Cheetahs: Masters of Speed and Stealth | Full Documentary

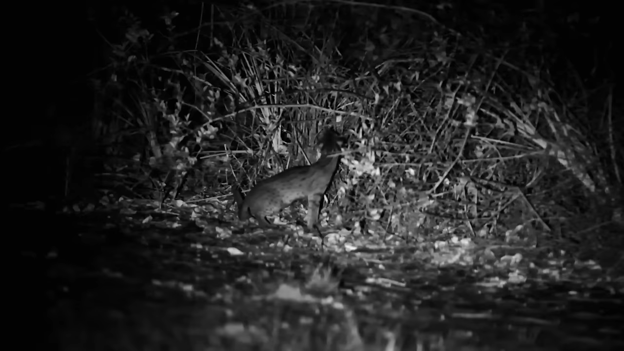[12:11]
The leopard cat lineage boasts the world's smallest feline. The nocturnal, rusty spotted cat.
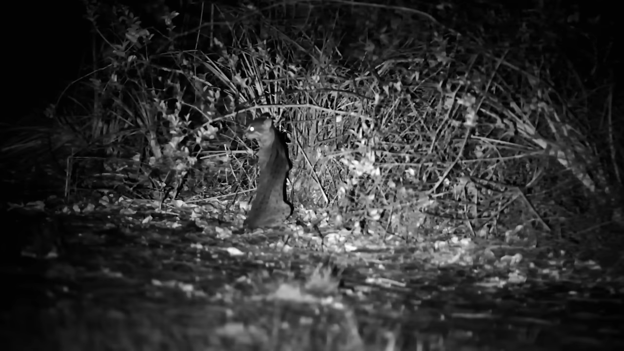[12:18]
Native to the deciduous forests of India and Sri Lanka, it weighs about one and a half kilos.
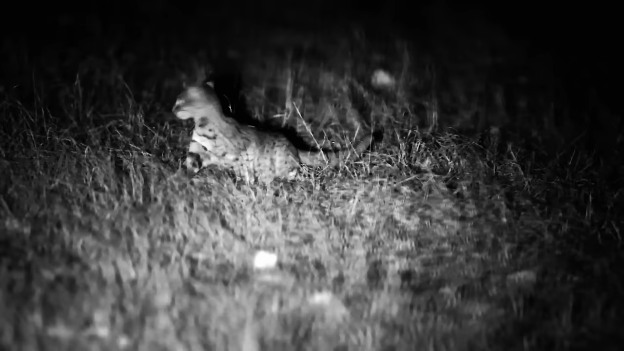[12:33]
It's renowned for catching its prey with rapid darting movements.